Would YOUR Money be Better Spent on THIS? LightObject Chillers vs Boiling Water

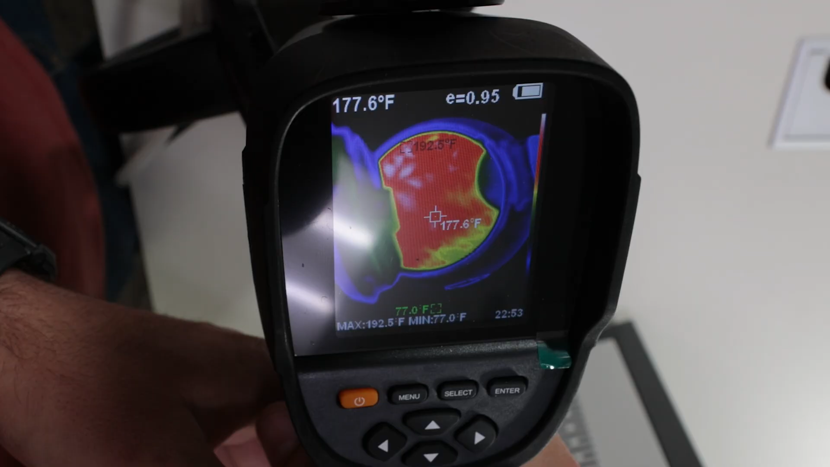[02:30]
On screen: spot 177.6°F, max 192.5°F, min 77.0°F
I would say that's probably sufficient. Wouldn't you? Yeah.
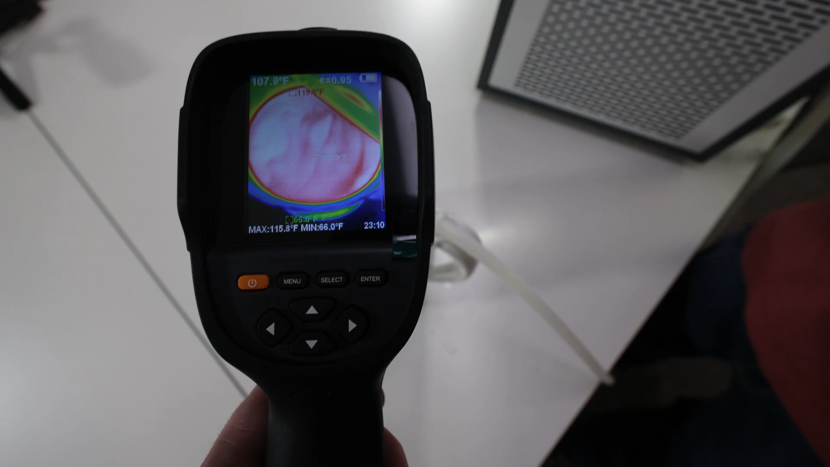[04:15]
On screen: spot 107.9°F, max 115.8°F, min 66.0°F
Yeah, we've got a final reading.
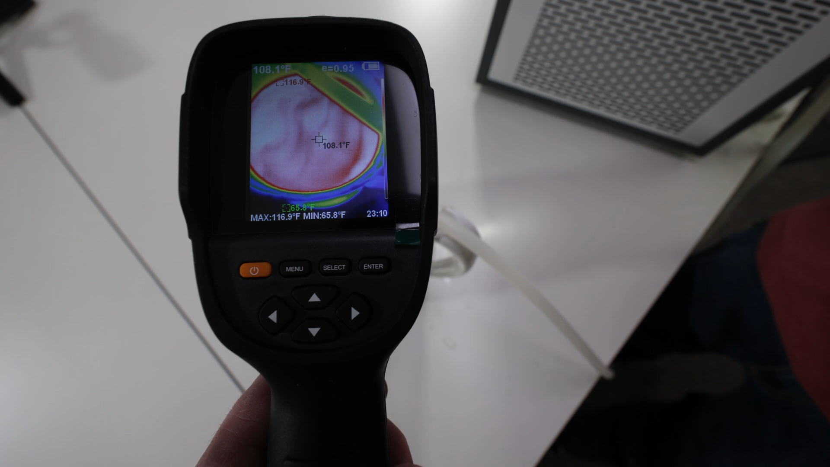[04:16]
On screen: spot 108.1°F, max 116.9°F, min 65.8°F
We're down to 116, 117 degrees Fahrenheit.